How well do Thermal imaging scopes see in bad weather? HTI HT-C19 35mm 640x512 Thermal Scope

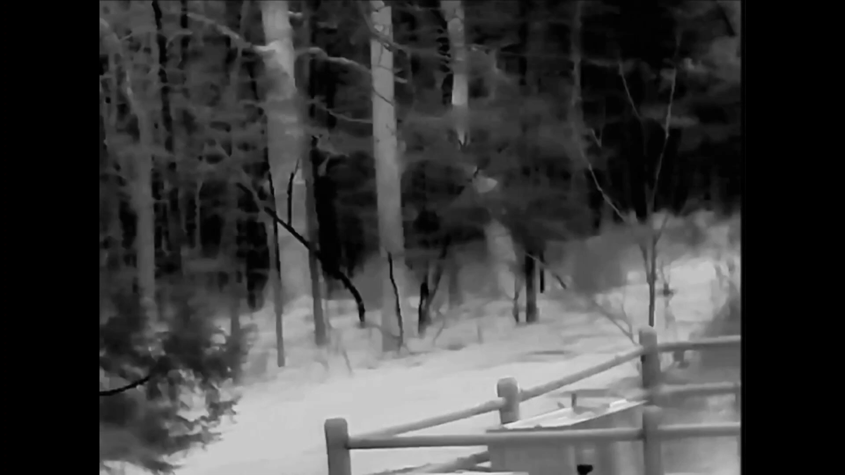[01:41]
From a couple of days ago so that you have a better understanding so you can see how crisp and clear Everything is in this video clip and I'll show you the difference here in a minute when I show you what I'm actually going to be seeing Under the weather conditions.
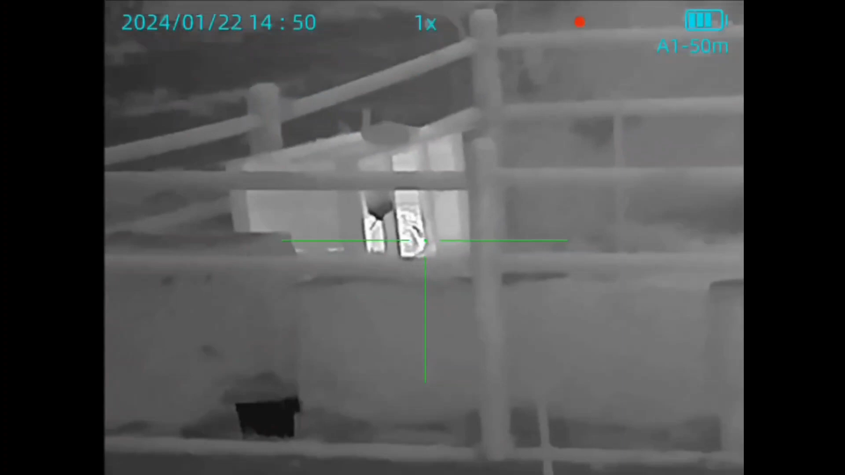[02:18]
And it's raining so
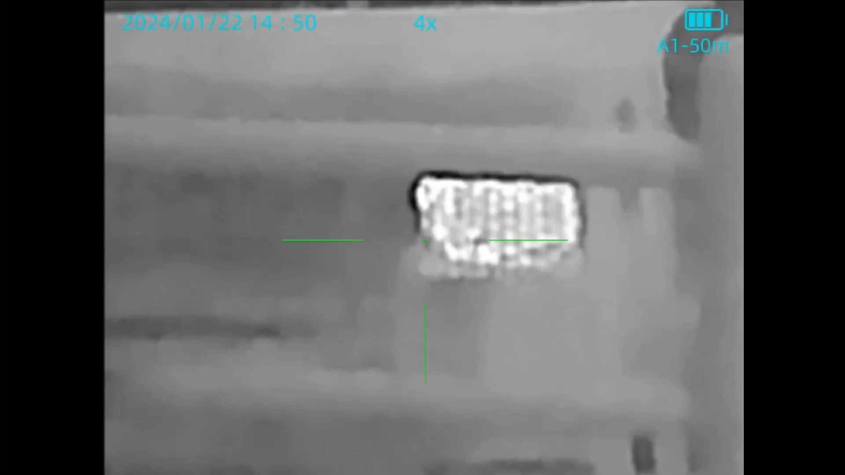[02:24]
Thermals do have their limitations and well these weather conditions uh show that Now
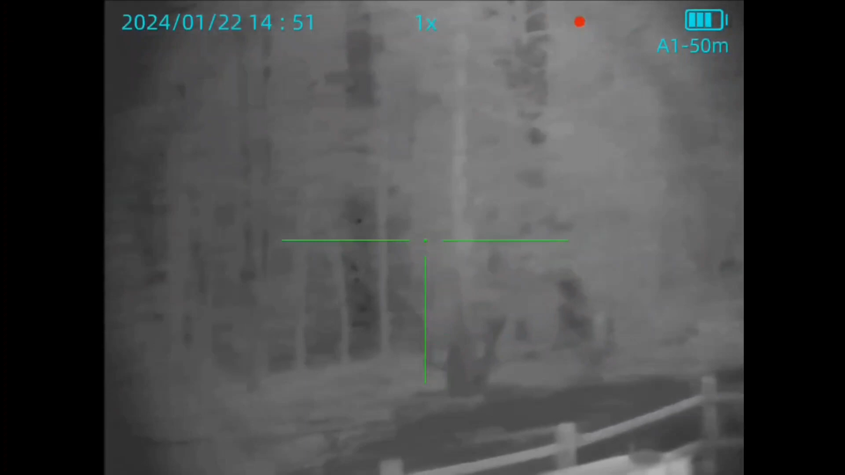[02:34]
Something that you should know is that all thermals will do this so I
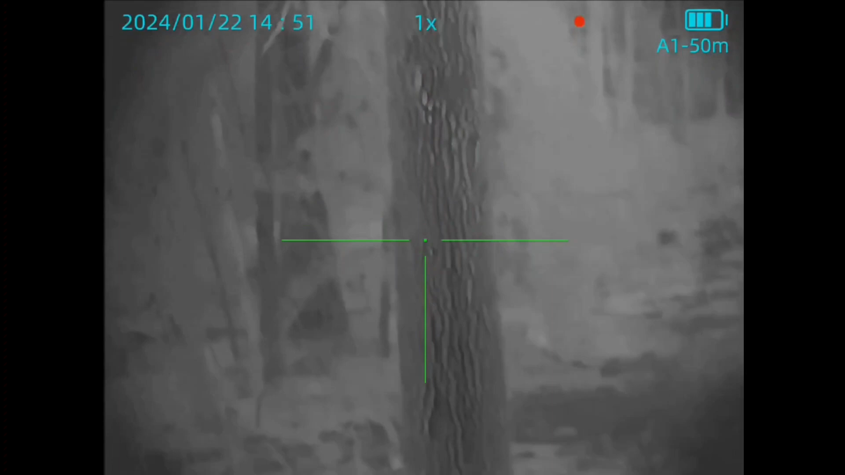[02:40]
mean look at this you can still see Let's see the detail on the bark on the tree All right
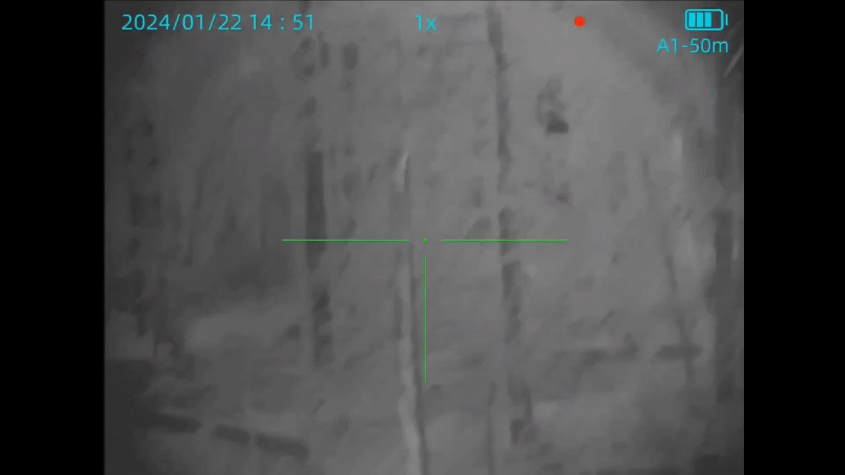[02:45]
So all thermals will do this essentially what it's seeing it's seeing that
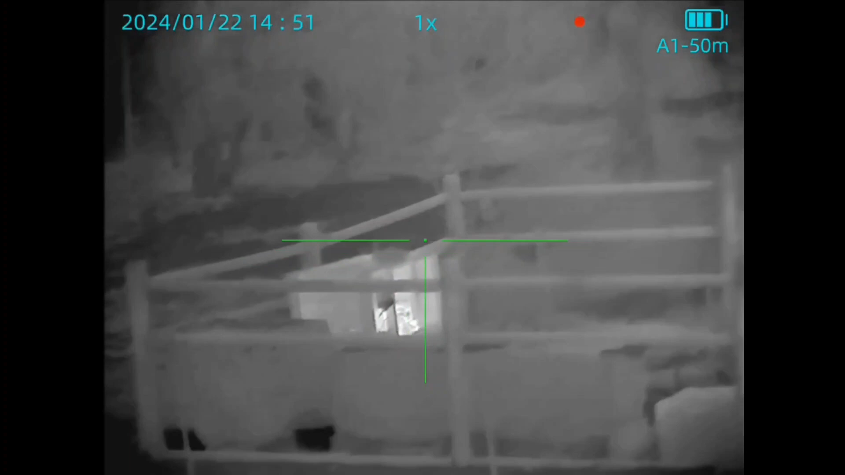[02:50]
That humidity in the air and it's coming off as like a foggy picture, right?
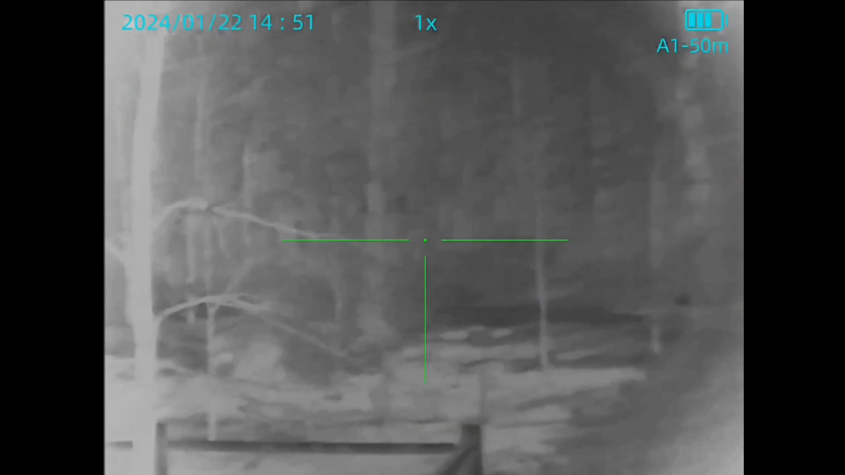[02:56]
So Again, the woods are misty is the way I would describe them
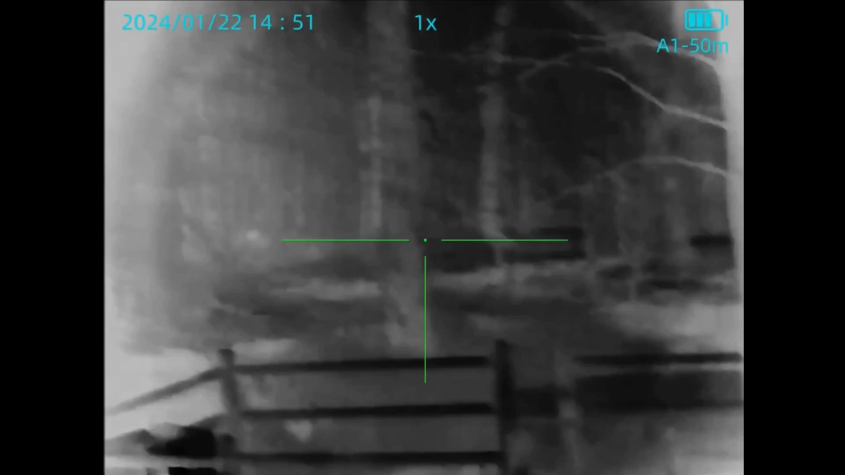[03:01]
You know deeper back they're you know foggy I
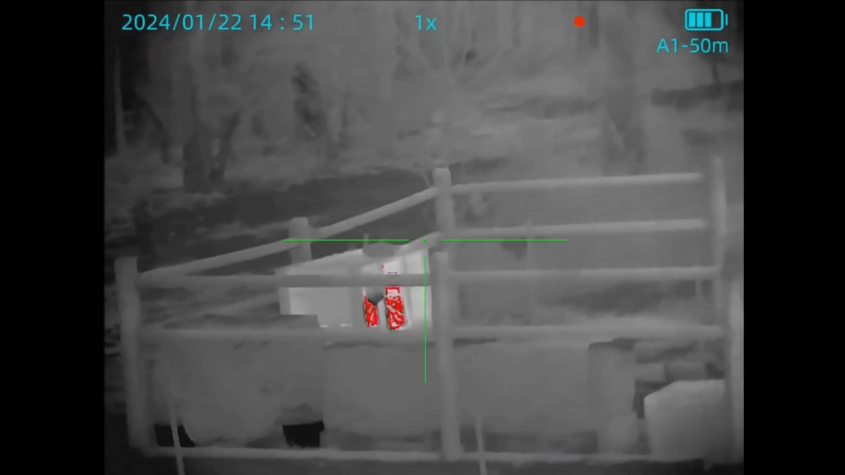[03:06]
guess you could say but you know from What I was seeing from the window here
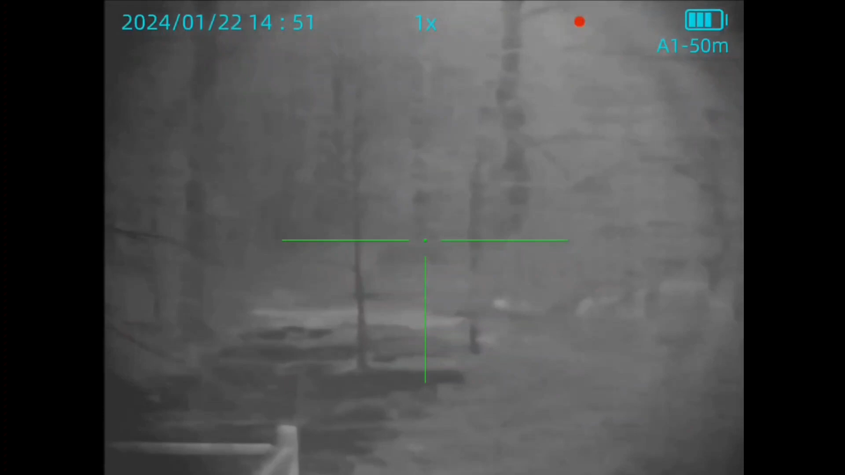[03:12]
Out which is out there is about 100 yards like I said 90 to 100 yards
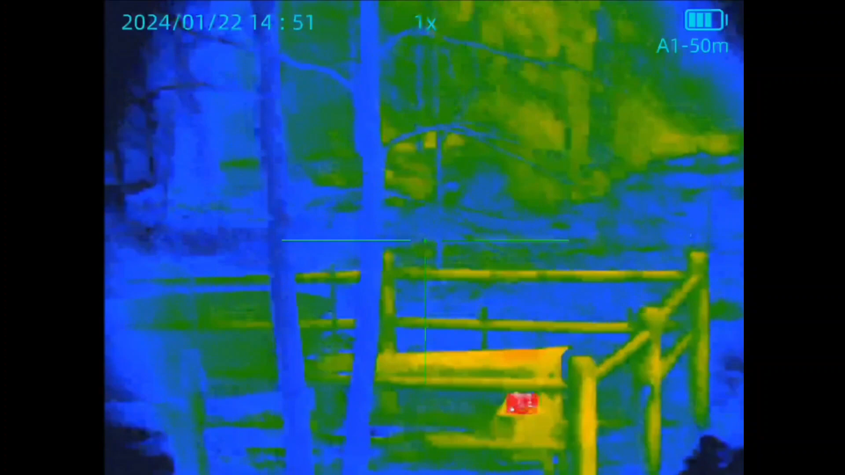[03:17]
um I can still see this stuff so different color palettes really don't help
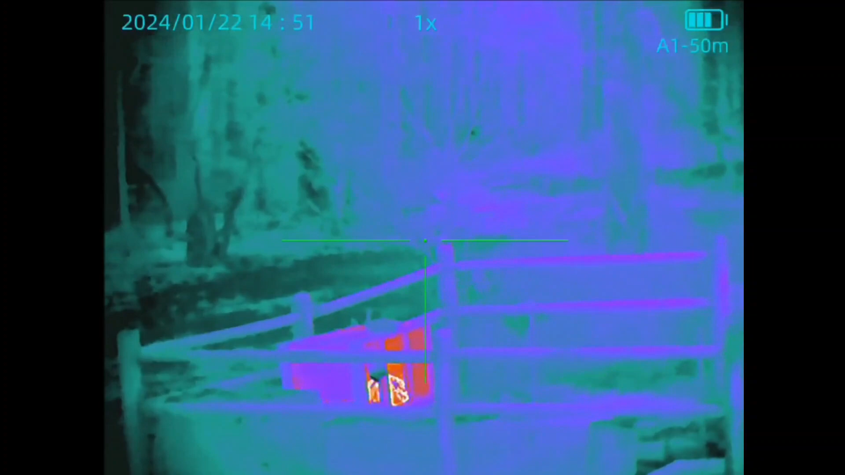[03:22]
much but You notice the rabbits in the cage really still stand out even in this
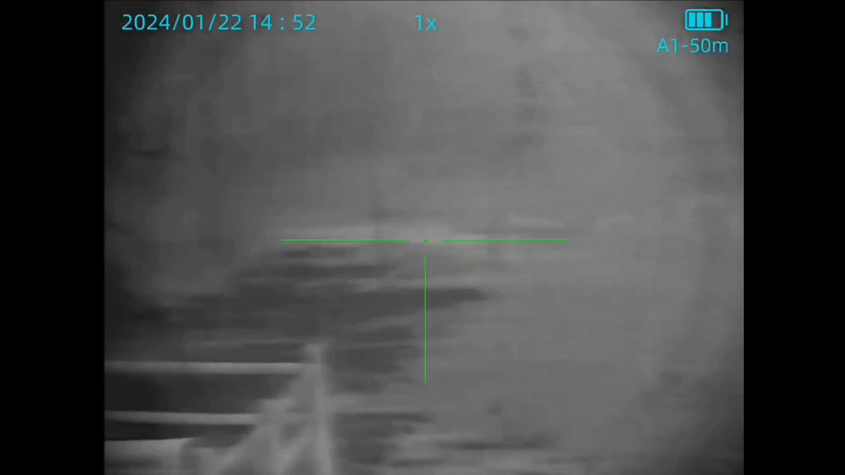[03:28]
misty or high humidity state weather
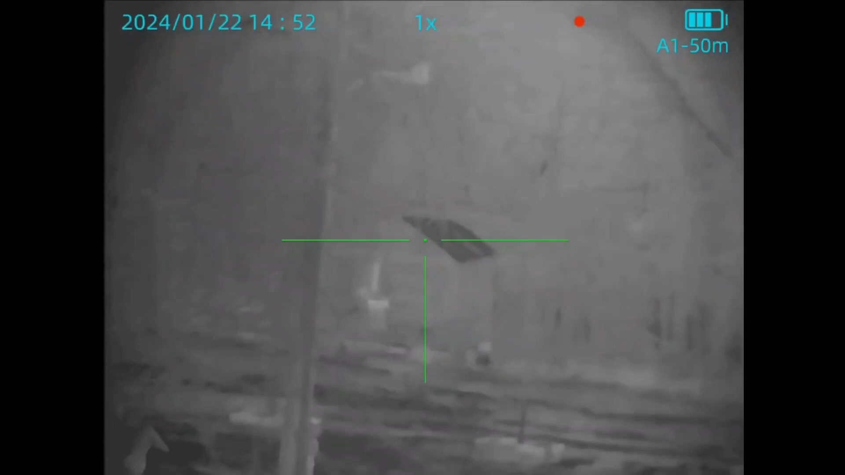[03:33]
Even the greenhouse You know and the trees behind it can still be seen again just looks foggy